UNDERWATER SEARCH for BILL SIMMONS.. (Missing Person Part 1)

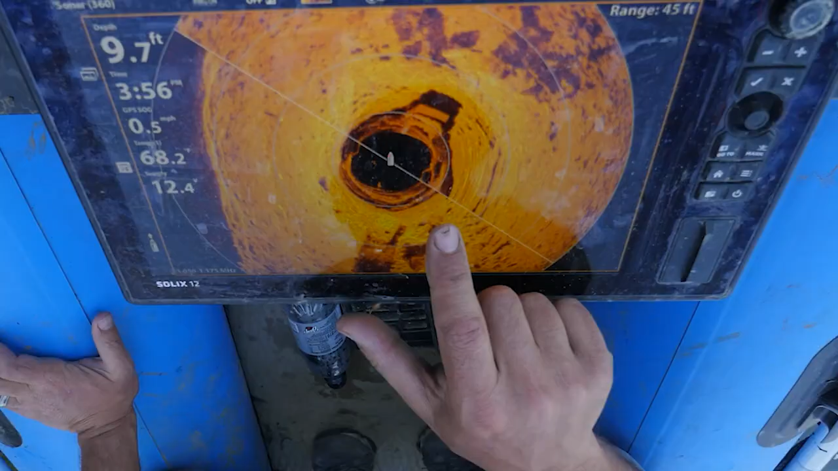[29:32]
On screen: depth 9.7 ft
And then if you come up here, this might be like, I think that's another one right there. Yep. There's another one right there.
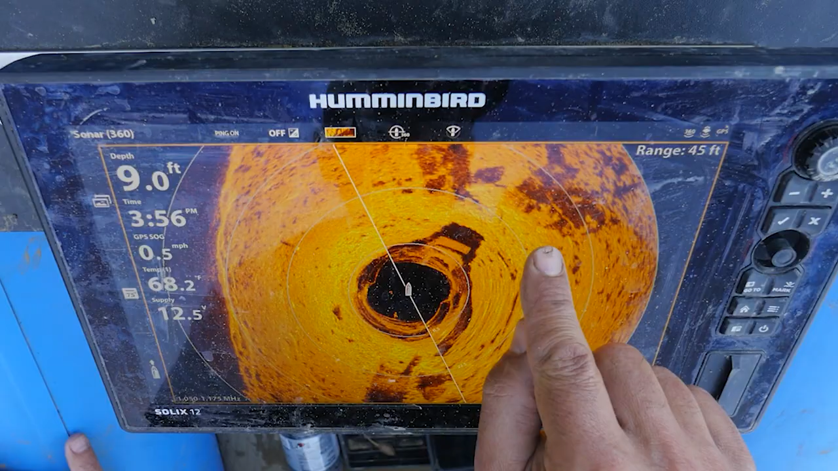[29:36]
On screen: depth 9.0 ft, speed 0.5 mph
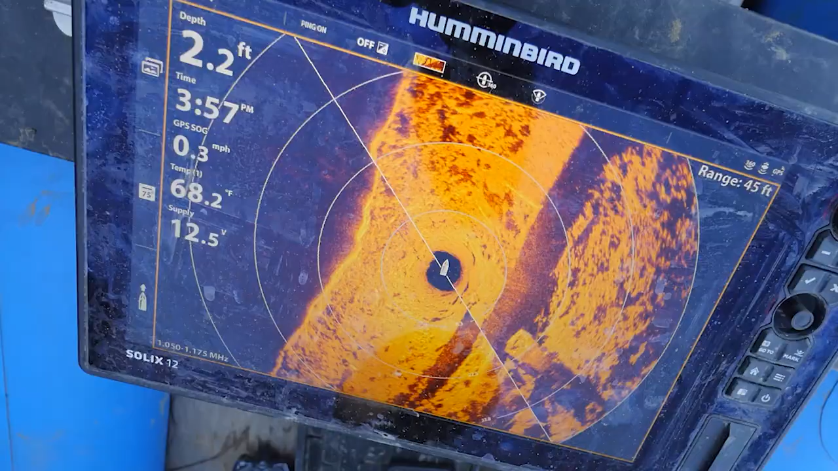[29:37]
On screen: depth 2.2 ft, water 68.2°F, speed 0.3 mph
That's another car. Oh, and there's one right next to it too.
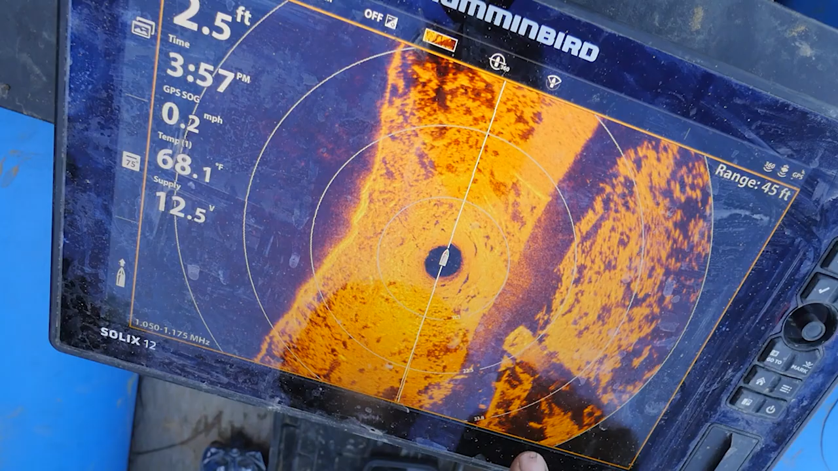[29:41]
On screen: depth 2.5 ft, water 68.1°F, speed 0.2 mph
Look. See that? One there, one there.